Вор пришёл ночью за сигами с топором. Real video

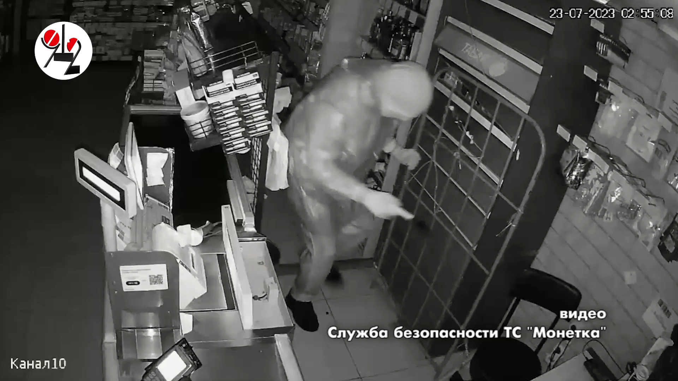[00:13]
С сигаретными ворами в Екатеринбурге, пожалуй, никого не удивишь, но вот так, чтобы с топором, наперевес, как Раскольников, это неожиданно.
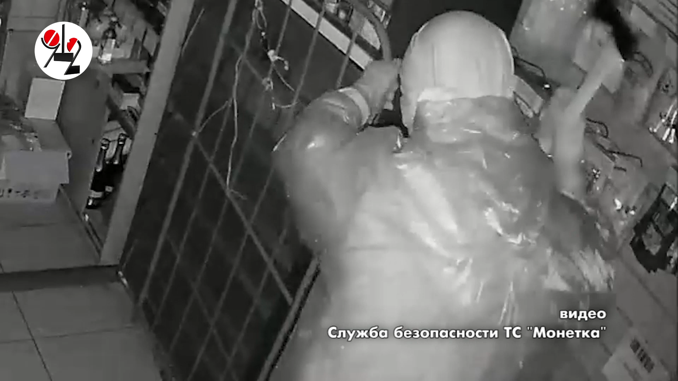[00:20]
Ну, только Родион шел на дело, как известно, за бабками, а этот тип за курилками. Что в наших шротах действительно ни разу не сенсация.